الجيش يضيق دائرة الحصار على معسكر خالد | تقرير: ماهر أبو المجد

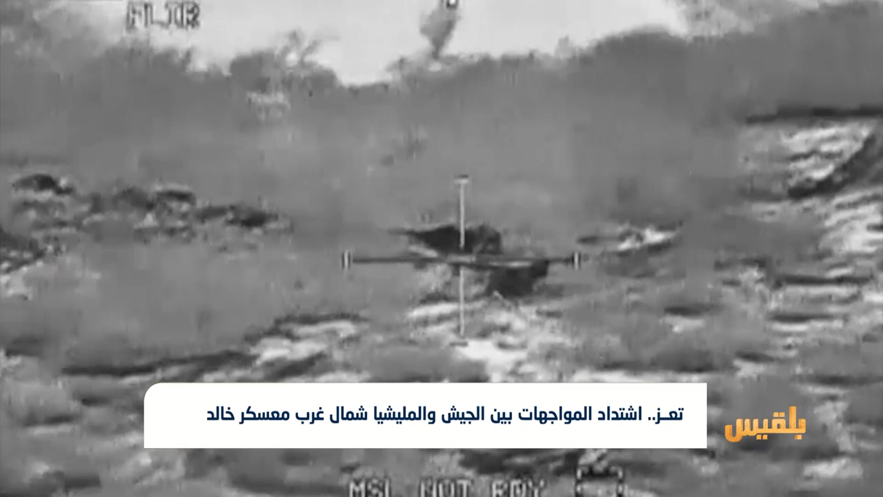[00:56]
اسهام في المواجهات وبحسب مصادر ميدانية فقد استهدفت المروحيات
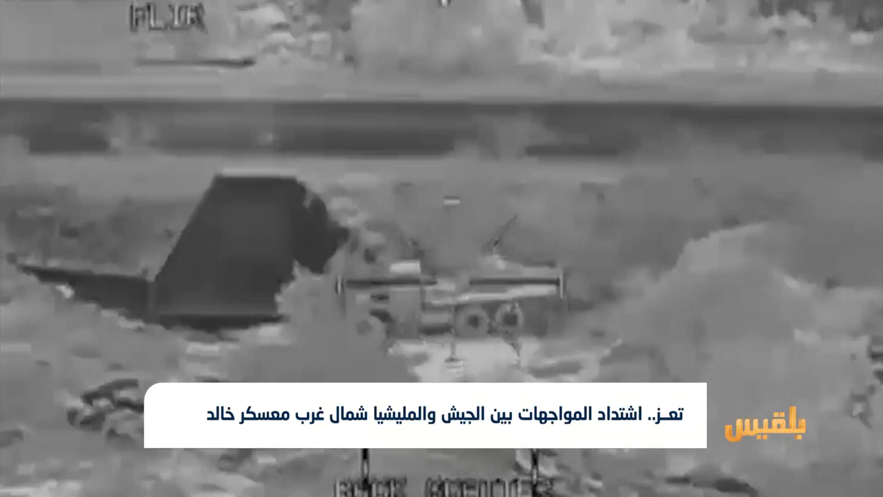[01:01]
الحربية بخمس غارات تعزيزات للميليشيا في مفرق الوازعية
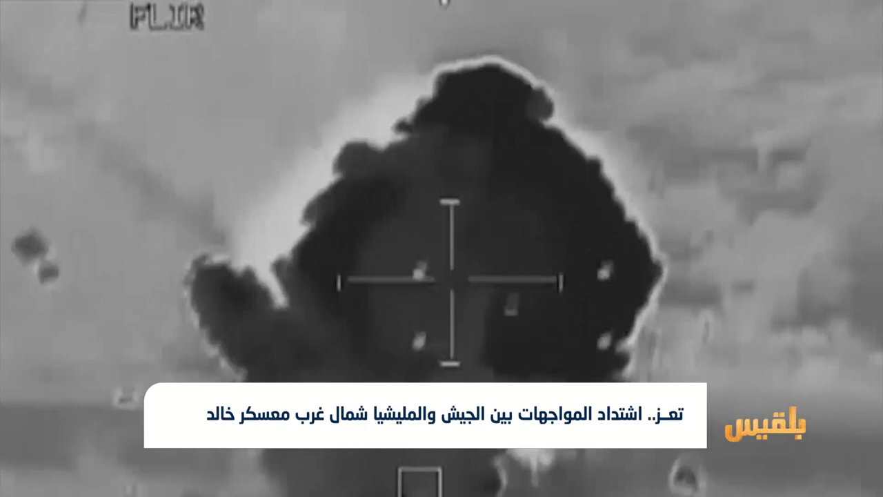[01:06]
بالاضافة الى قصف مواقع الميليشيا في منطقة الزهاري هنا ايضا تبدو المعلومات شحيحة قياسا بشراسة